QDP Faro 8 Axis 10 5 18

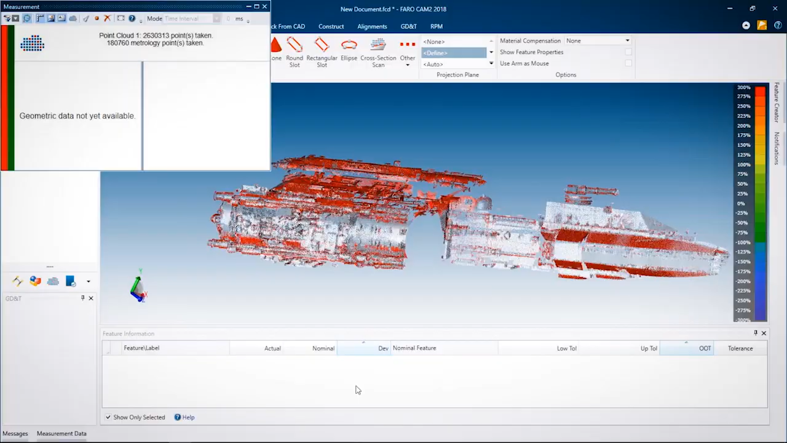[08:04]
So, each individual point, the entire point cloud will have color values. Okay. Yep. So, that's kind of a new development.
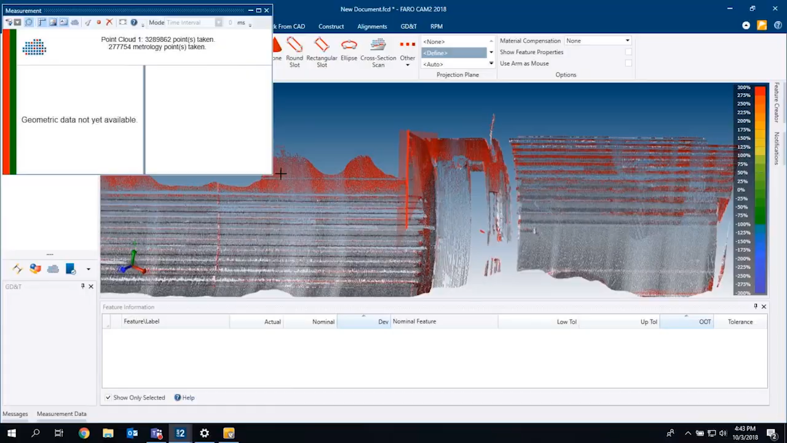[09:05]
So, it's a major improvement to be able to maintain accuracies of the smaller arms on bigger parts.
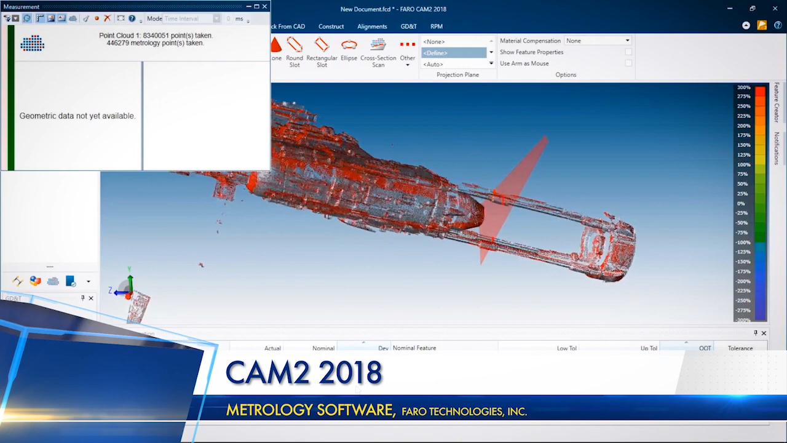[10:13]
Now, does this work only with the Quantum S? Yes, it works with the latest Quantum S M and E arms. It currently can't support older arms.
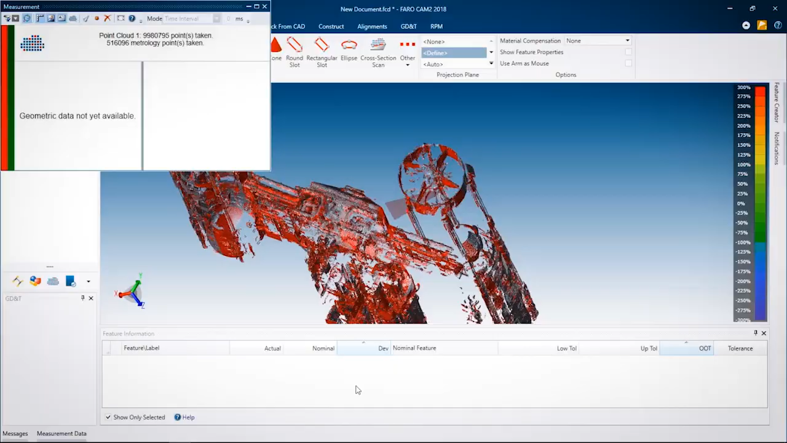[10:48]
Yeah. So, as you see, we're getting some really, really great data.
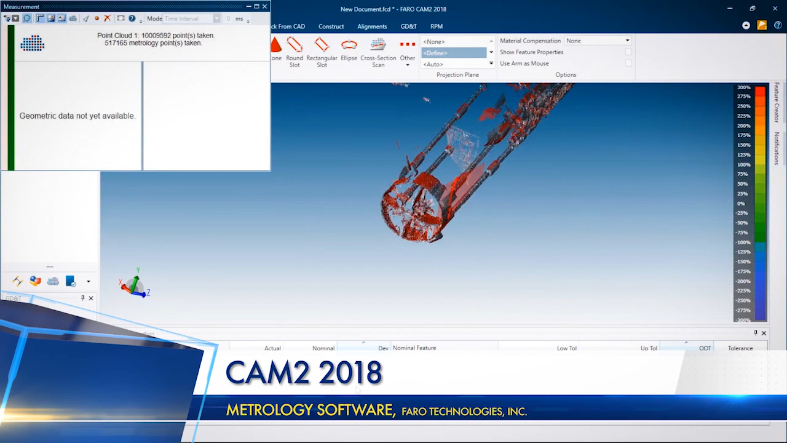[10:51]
Yeah. The laser's capable of capturing really, really fine details. It'll capture fingerprints. You know, down to 2000s, that's really, really cool.